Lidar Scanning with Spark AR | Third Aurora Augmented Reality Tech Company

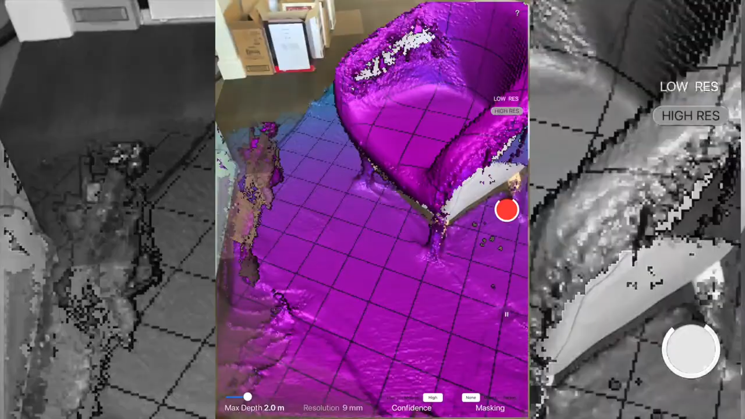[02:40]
And so, it's looking for dots and lines that intersect to draw the object in a virtual space.
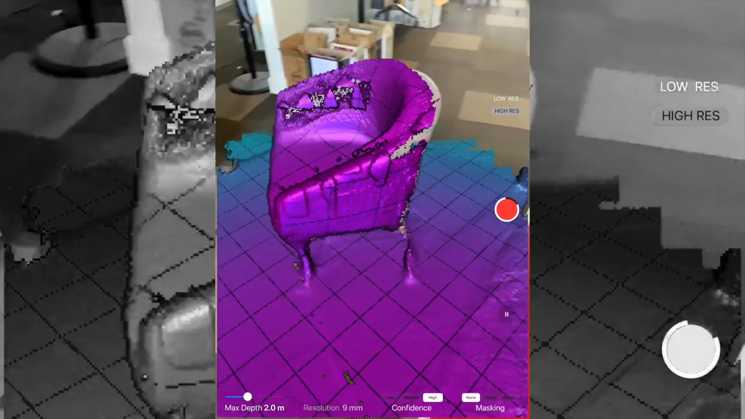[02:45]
So, you can see that it's picking up the mesh around the area that we're scanning around.
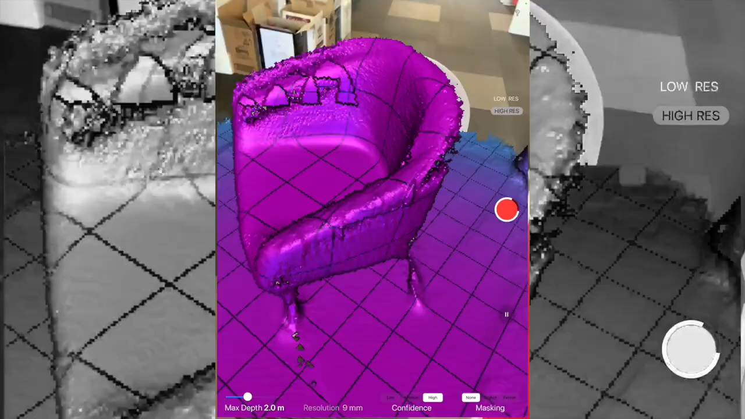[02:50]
So, by scanning around this entire object,
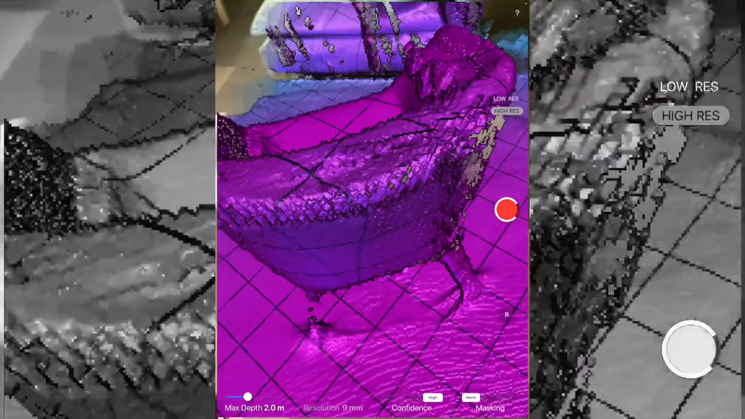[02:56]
what it's doing is slowly getting all the area mapped out in a virtual sense.
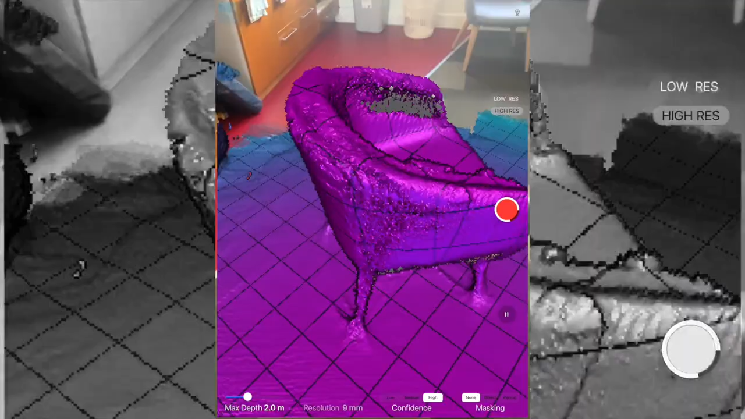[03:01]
And once we've completed obtaining all the area, we can see also the background is being picked up and a bit of the ground.
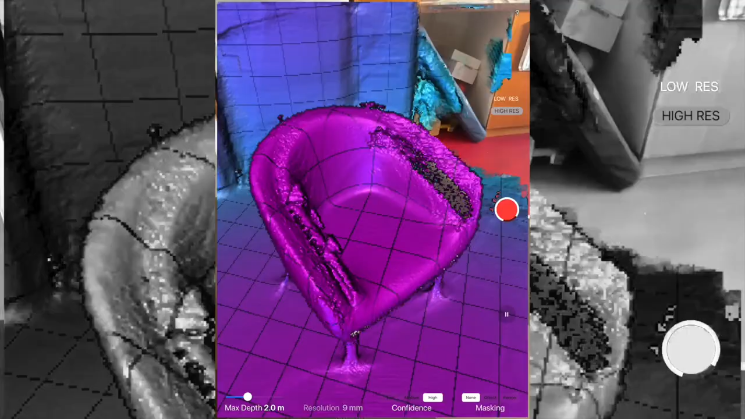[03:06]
What we can do once we've obtained it all is click Stop on that.
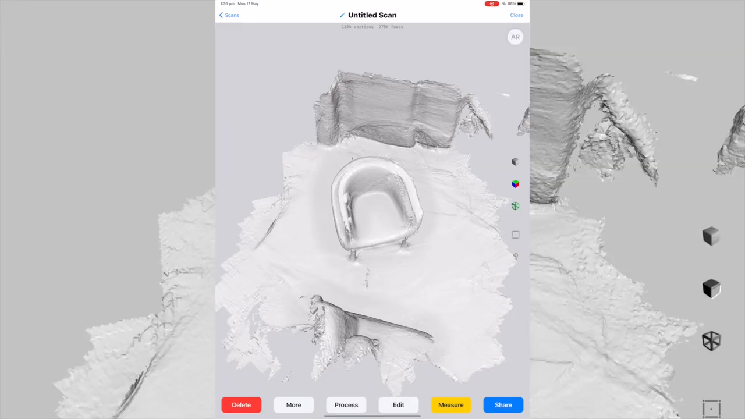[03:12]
And that will show us the scan. And so, we can see the scan of the object.
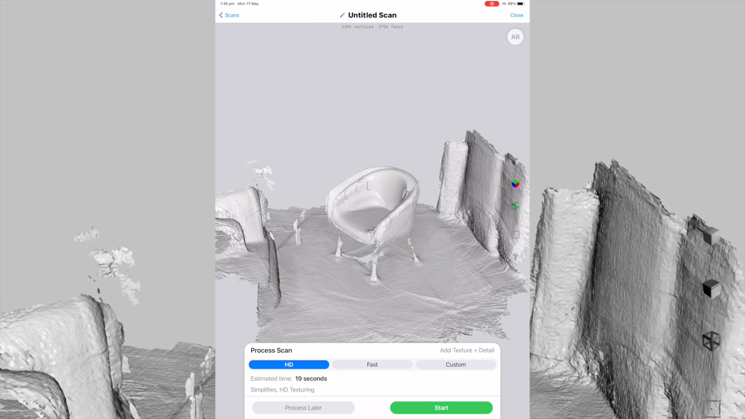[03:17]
We can see that there are some bumps in it and there are some missing gaps. So, it's not the most perfect one.
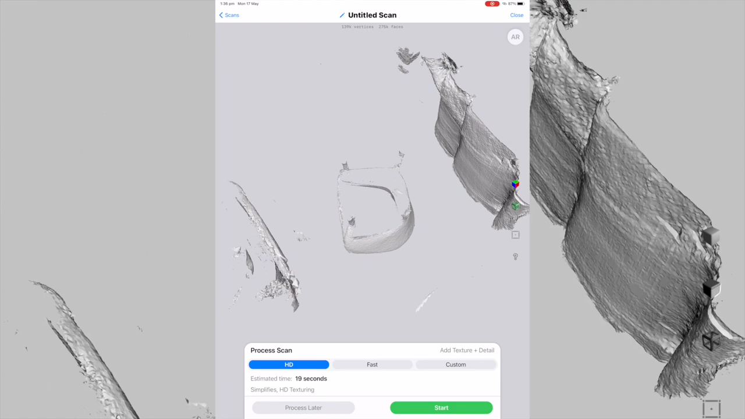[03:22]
And also, underneath, we can see through from underneath the bottom. So, now what we need to do is we need to process the scan. This is effectively texturing the scan.
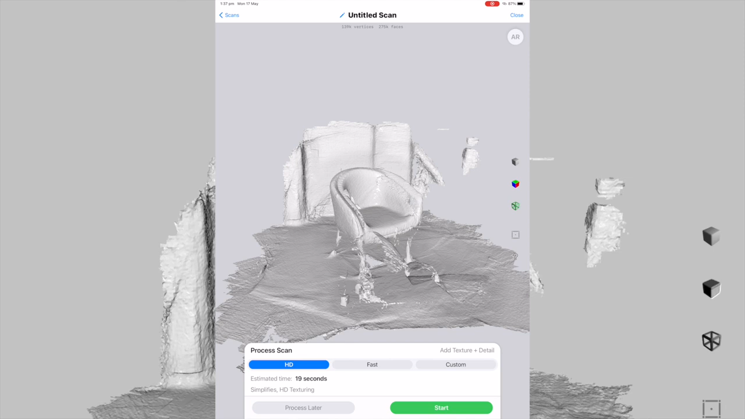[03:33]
So, if we utilize the HD mode, we click Start. It's then going to take its time to go through and take the 3D map that we have on our screen at the moment, the white one. And it's going to map the textures to the object. Now, we can see from that initial scan there how there were some bumps and there's some missing parts in the scan. What we need to do is try and hold the device as steadily as possible.
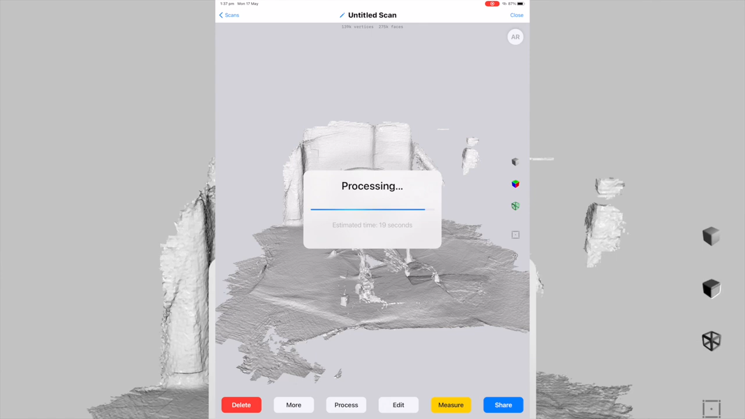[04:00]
Whilst sort of painting around the object.
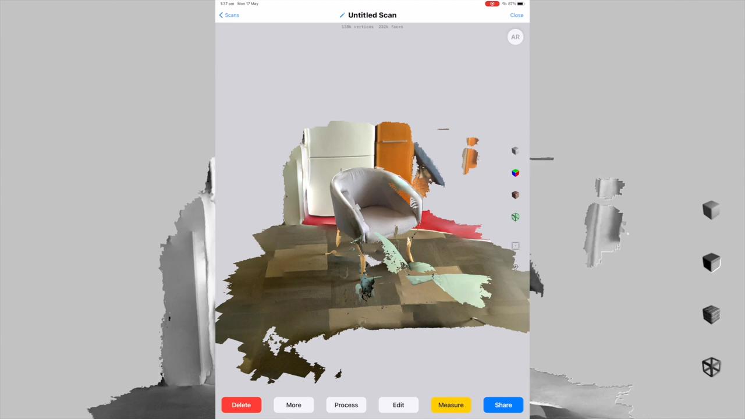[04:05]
So, being able to easily and freely move around the object is very helpful.
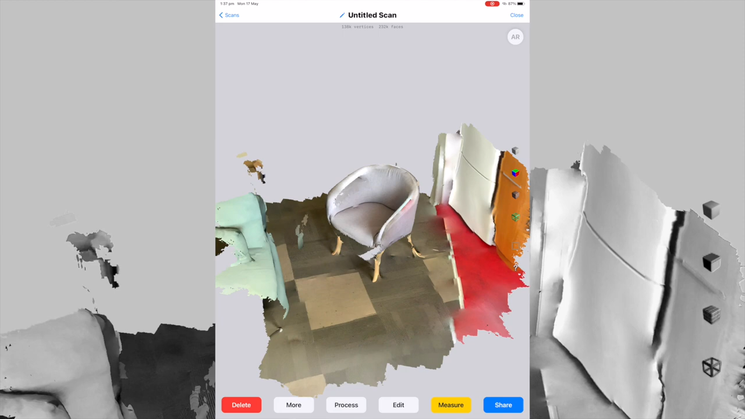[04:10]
In which I didn't here because you can see between the chair and this partial couch on the left here.
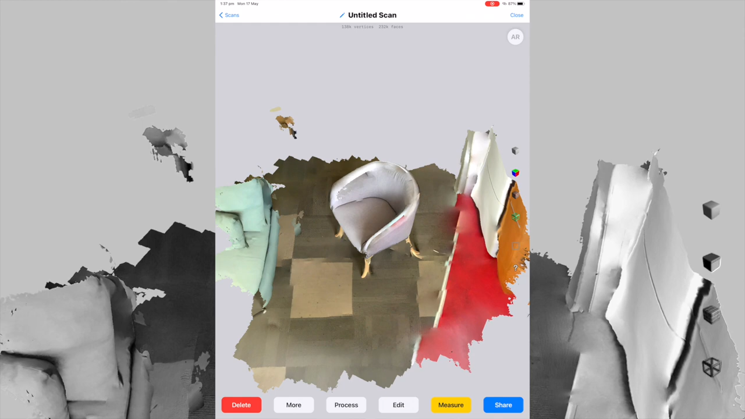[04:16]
I have this little gap. So, that didn't really help in regards to getting the best result.
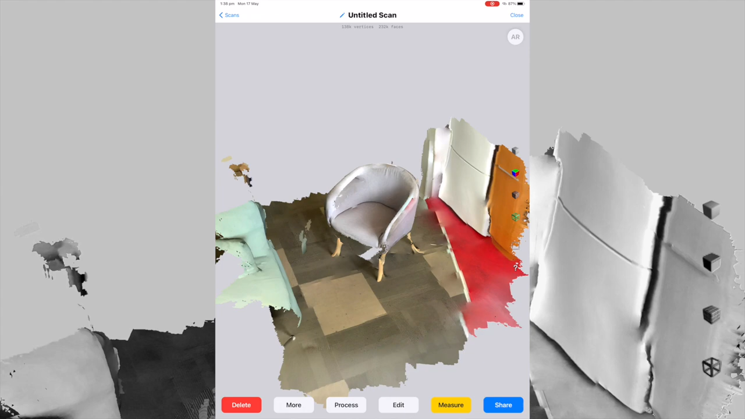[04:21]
So, try and move your object into a free and open space.
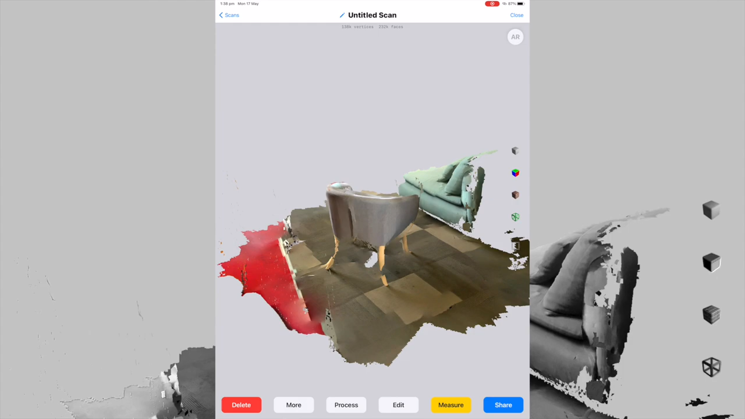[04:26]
But what we're effectively trying to do is take this chair and being able to place it down in augmented reality.
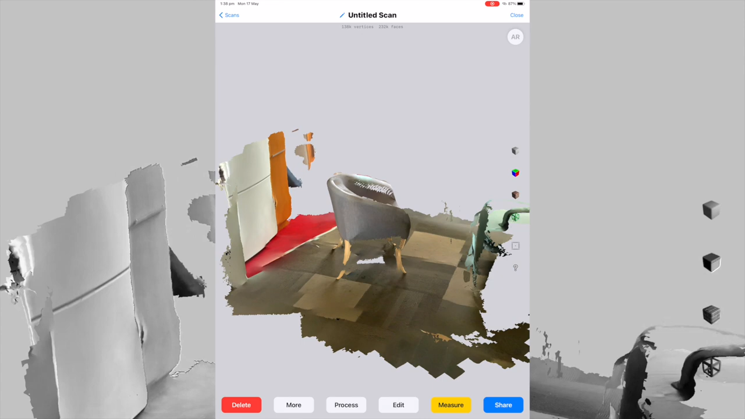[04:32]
Through something like Spark AR, Unity, those sort of projects. So, once we have this, what we need to do is we need to filter this down.
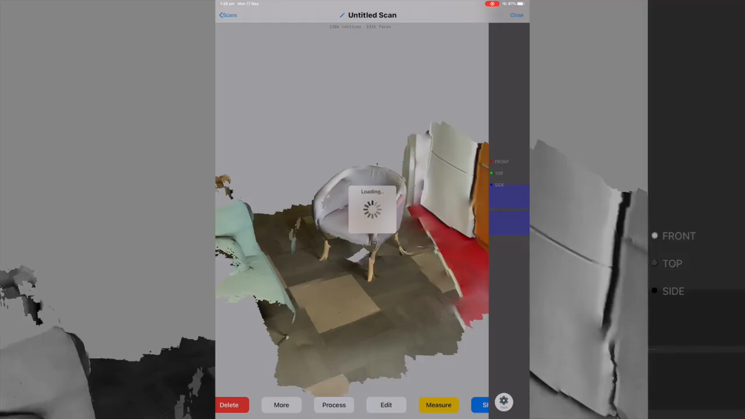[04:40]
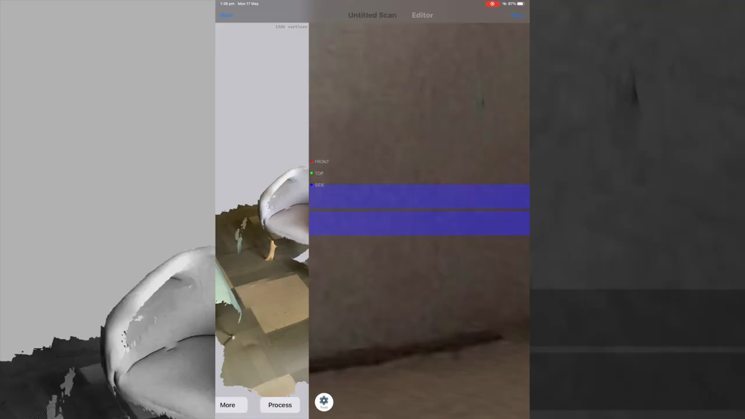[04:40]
So, I'm going to hit edit in the bottom menu there.
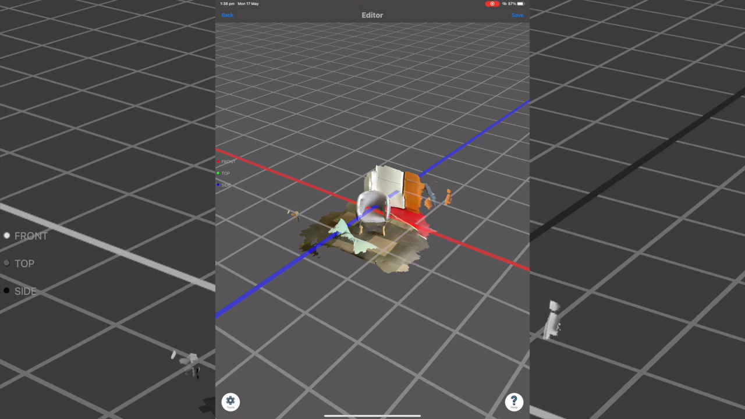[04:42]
And what we can do in the edit screen is a few different pieces. But the main one that we want to do here is crop the chair or crop the model itself. So, that we have just the chair.